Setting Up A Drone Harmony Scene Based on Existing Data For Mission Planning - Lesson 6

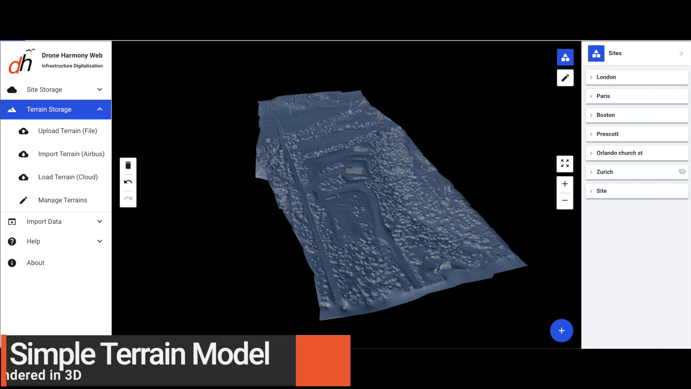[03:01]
After looking at so many inspection scene setups, it's time to talk about setting up for terrain scenes as well.
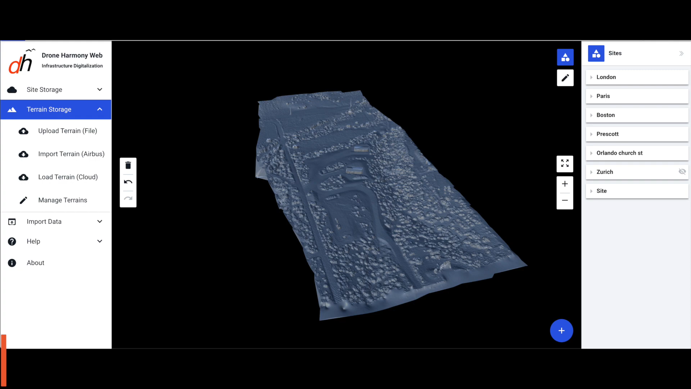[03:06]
Drone Harmony allows users to create flight areas that are also terrain-aware. This means that when you're planning your flight areas, you can account for changes in elevation on all types of flights.
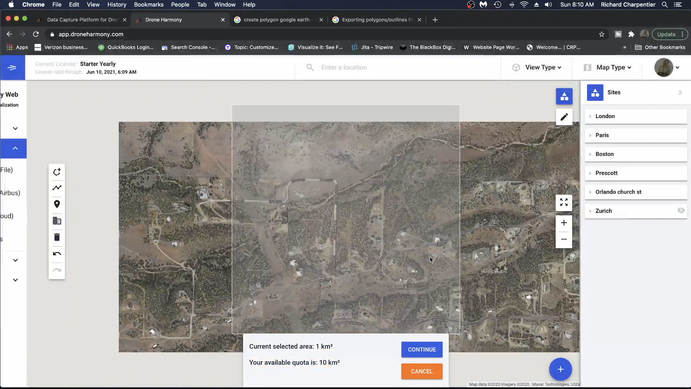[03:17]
Whether you're working in hilly or mountainous areas, or you're just accounting for structures and obstacles on the ground,
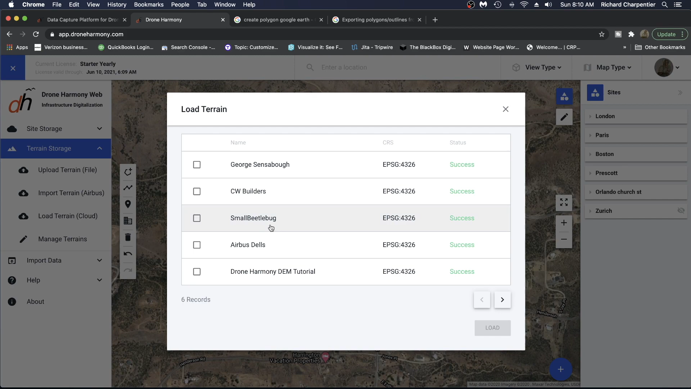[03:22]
your flights can be aware of their surroundings. Drone Harmony allows users to import terrain information in different ways. First, users can import their own terrain models from a variety of third-party applications.
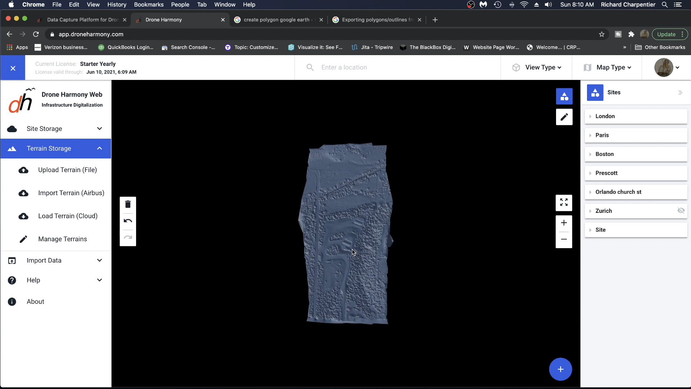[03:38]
Or, operators can generate terrain models through drone flight and digital elevation model rendering with geotiffs.
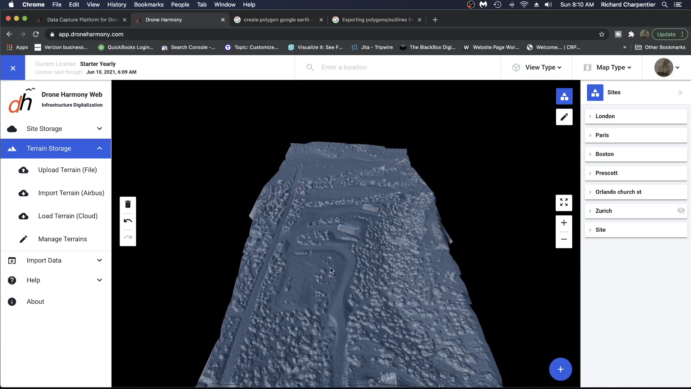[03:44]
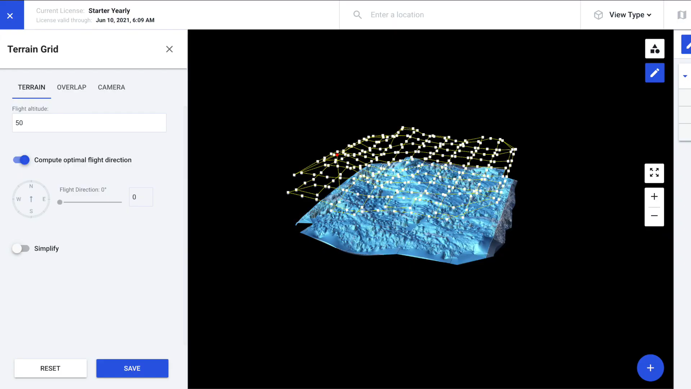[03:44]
The bottom line is that you can lay out areas that represent
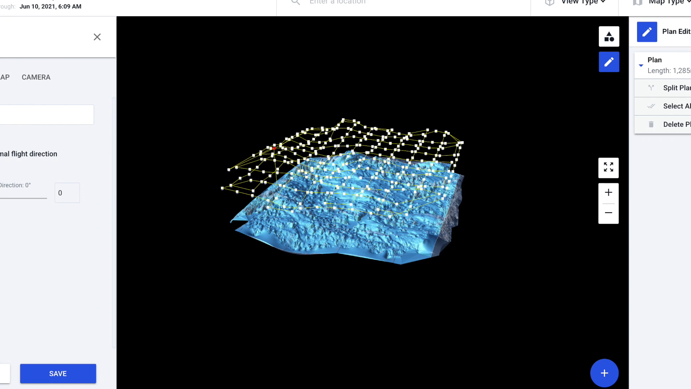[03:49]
the surrounding terrain for your flights easily and with your own terrain data.